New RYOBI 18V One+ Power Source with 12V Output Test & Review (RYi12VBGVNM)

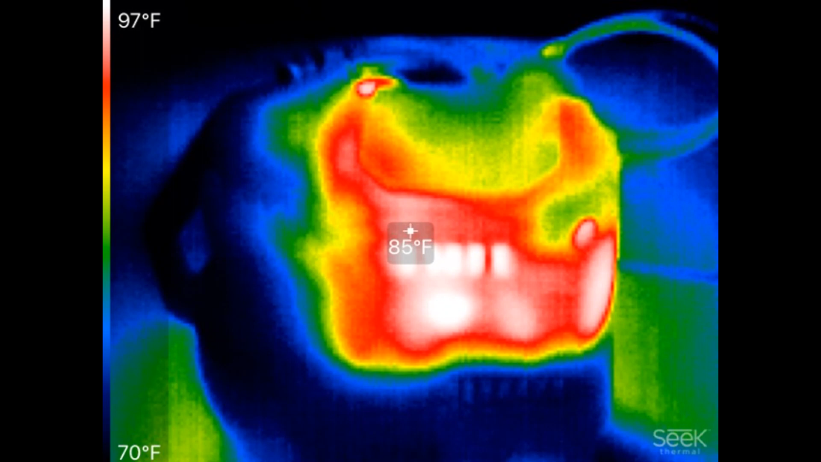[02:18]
On screen: spot 85°F, scale top 97°F, scale bottom 70°F
after a half an hour I used my infrared camera to take a look at it and the system is nice and cool it's only running 85 degrees at about 50 minutes the backlight started blinking